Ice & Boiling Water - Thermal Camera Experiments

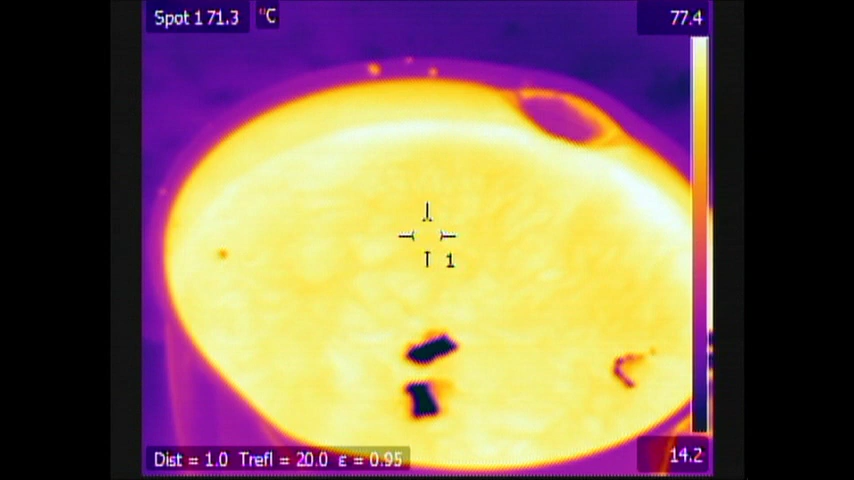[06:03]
On screen: spot 71.3°C
interesting not really though looks like lava well you can see how fast it's a dropping temperature it's that 70 degrees now guess there's not much else I should put in there